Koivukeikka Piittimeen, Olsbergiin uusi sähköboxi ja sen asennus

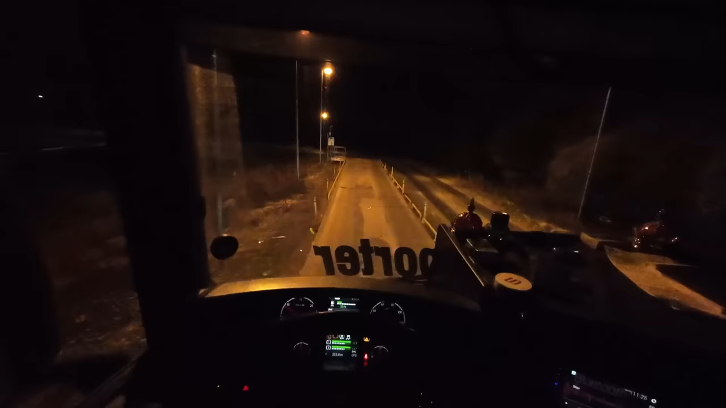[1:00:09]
jollain koivun oksa tippu. Näillä lamanna sinä henkilö aato jo tuossa. Henkilöautoja!